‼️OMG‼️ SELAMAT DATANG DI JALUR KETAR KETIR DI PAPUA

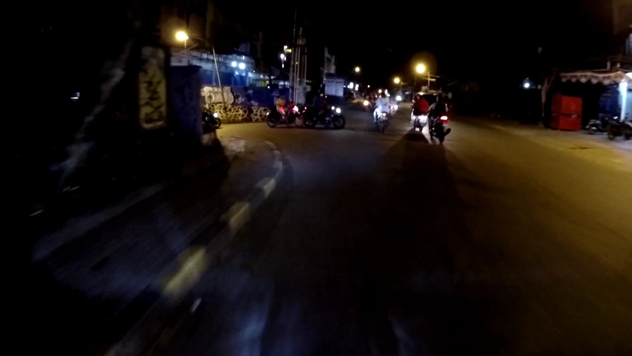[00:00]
Halo semuanya, bersama channel saya Papua 1080.
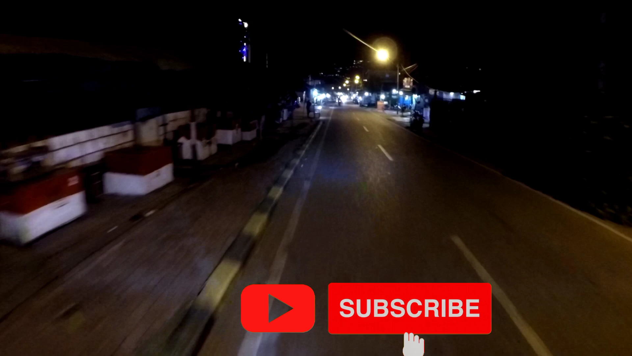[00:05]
Dalam perjalanan malam ini kita berada di Kompleks Nusantara atau daerah Pasar Lama, Kota Abepura, Provinsi Papua.
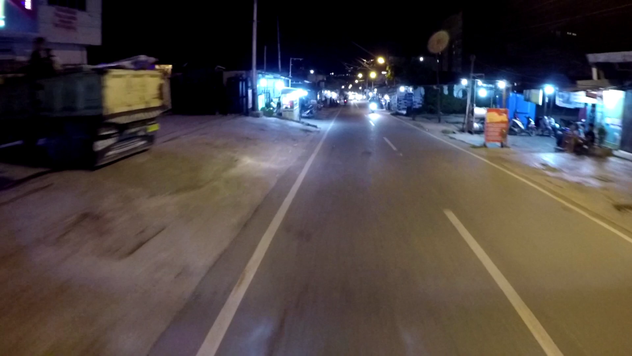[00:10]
Teman-teman bisa melihat sendiri banyak pedagang atau penjual nasi kuning, nasi padang, dan toko-toko sembako. Ups, pelan-pelan, safety riding. Teman-teman bisa melihat sendiri, beginilah kehidupannya.
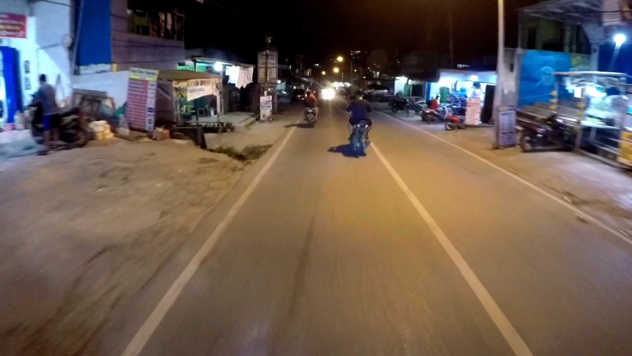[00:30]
Jika teman-teman yang pernah ke Kota Jayapura, khususnya di Kota Pelajar Abepura atau daerah Kota Raya, pernah melewati tempat ini, silakan berkomentar. Dan saya sapa teman-teman motovlog yang ada di seluruh Nusantara, tetap utamakan safety riding. Jangan lupa untuk like, comment, and subscribe agar channel ini dapat berkembang di kemudian hari.